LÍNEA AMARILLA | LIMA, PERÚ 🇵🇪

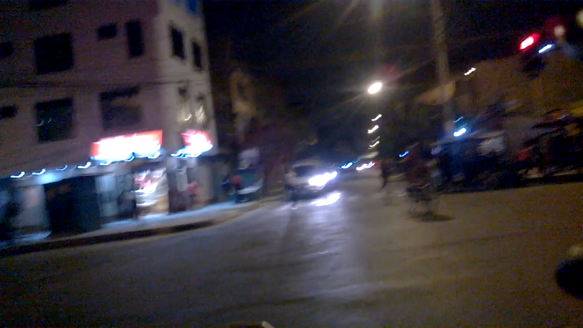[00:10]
Voy a filmar para mi canal paginal de YouTube una parte del tramo nocturno de la línea amarilla. Estoy entrando por Jirón Cárcamo.
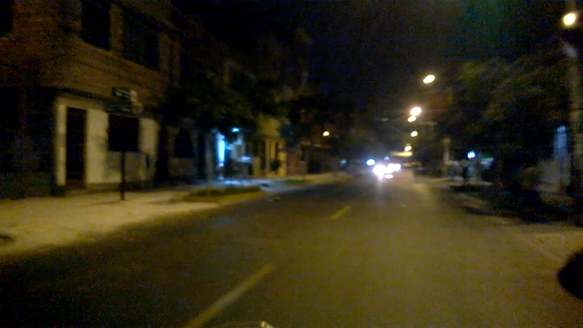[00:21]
Este es el Jirón Cárcamo. Ahí donde empecé la grabación era el cruce con la Avenida Argentina. Estoy en el distrito de Cercado de Lima.
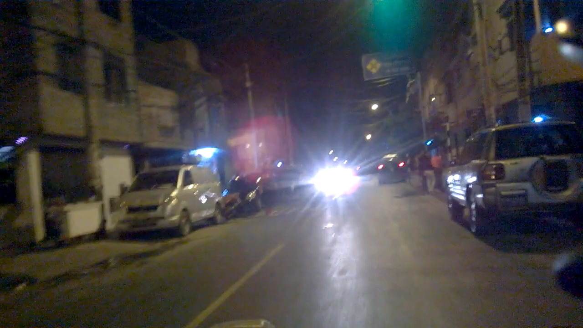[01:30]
Es una porción corta que va desde el cruce con esa Jirón Cárcamo hasta la avenida universitaria. De repente me animo a filmar hasta el cruce, hasta donde acaba la línea amarilla.
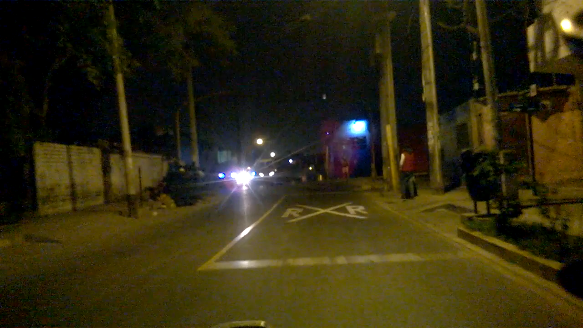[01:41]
¡Ey! Cuidado, cholón. Hasta donde acaba la línea amarilla, ese es el cruce de la línea férrea, del tren, ¿no?
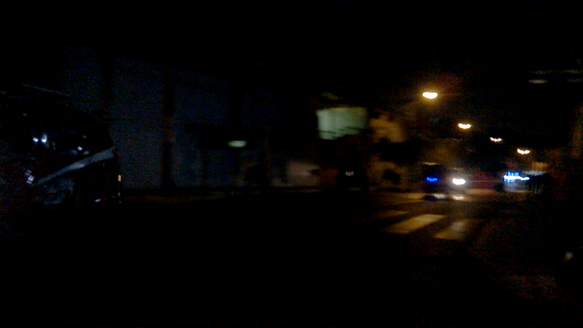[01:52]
De repente me animo a cruzar, a filmar hasta donde termina la línea amarilla, que es en el cruce con la avenida Fosse en el Callao.
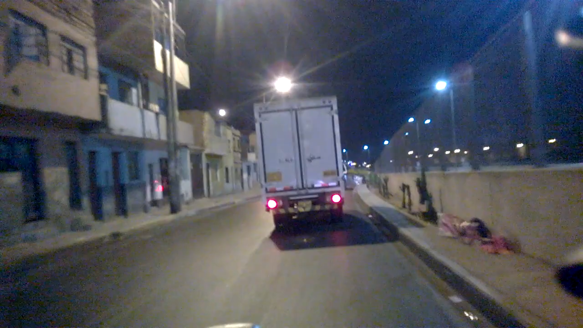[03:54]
Allá a la izquierda, para allá,
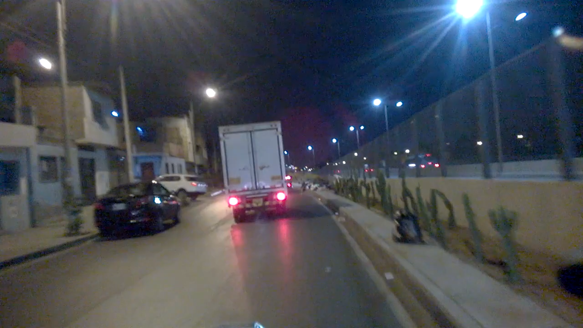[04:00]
está la línea amarilla en sí. Esa ya parte, prácticamente estoy ingresando a la línea amarilla en sí.
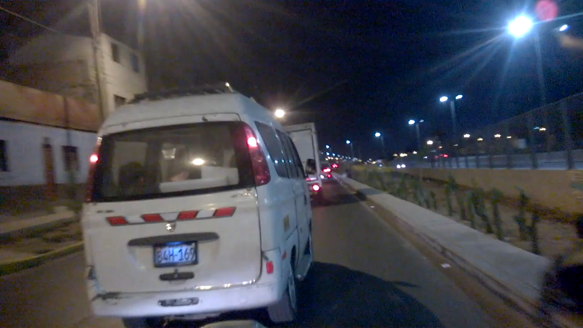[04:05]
Solo que estoy en la auxiliar, que creo que tiene otro nombre.
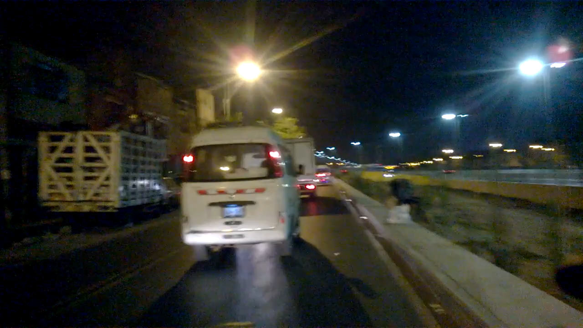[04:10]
Bueno, como digo, es parte de la obra de ingeniería civil hecha en Lima, hace unos 2 años terminada, o un año.
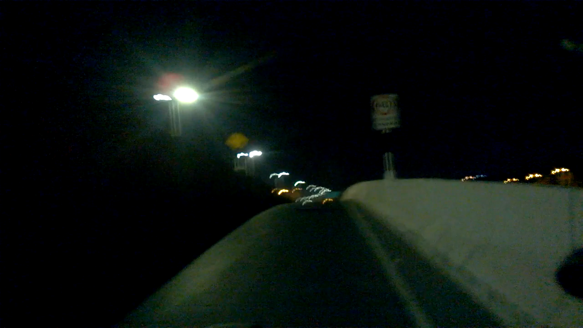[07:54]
Ojalá no me detenga. A veces hay control de patrullas. Ahí escucho una que viene atrás. Pasó, no era la sirena, era ahí el piso.
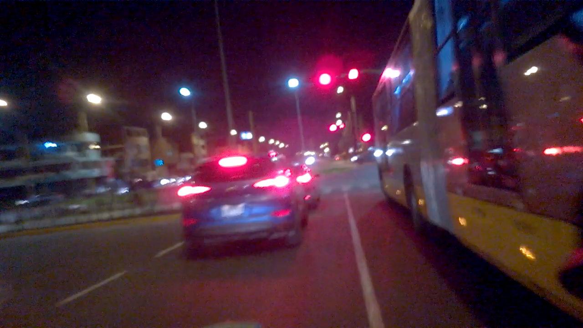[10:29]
Acá se cruza con la avenida universitaria.
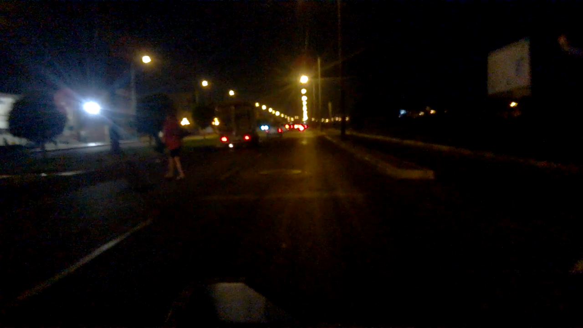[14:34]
Acá voy a bajar la velocidad porque acá hay mucha jiba, mucho rompemuelle, como se dice acá en Perú. Mucha jiba, mucho rompemuelle, y eso quiere decir que ya está cerca por llegar a la avenida Fosse. Los ponen para disminuir la velocidad de los autos.
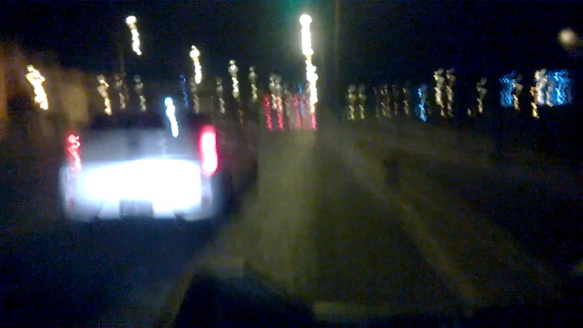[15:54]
Ya voy llegando a la avenida Elmer José. Ahí pueden escuchar un avión pasar, está despegando del aeropuerto que está a la derecha, el Aeropuerto Internacional Jorge Chávez.
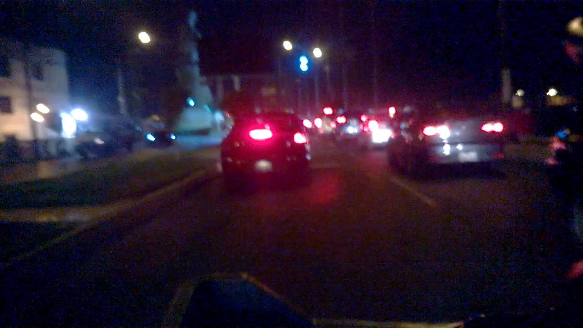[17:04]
Acá llegué al cruce con la avenida Elmer José, acá voy a virar a la derecha. Estoy yendo con dirección a mi casa.
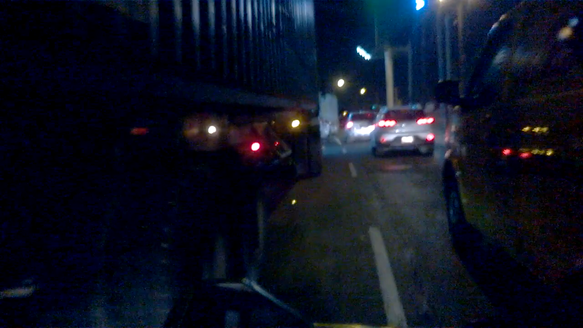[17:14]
Por experiencia sé, y si alguien viene por acá en bicicleta o en moto,
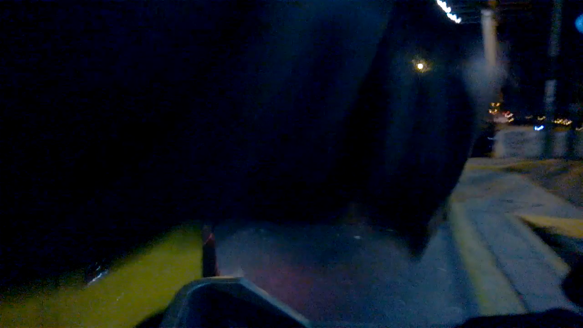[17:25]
porque si se abren por allá a la hora de virar, se van a encontrar con este tráfico.
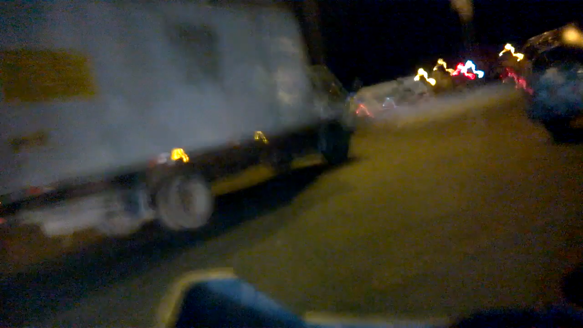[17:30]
Y acá estoy pasando el puente sobre sobre el río Rímac. Ya en plena avenida Elmer José, acá en la provincia constitucional del Callao, en Lima, Perú, próximamente en otros países. Entonces,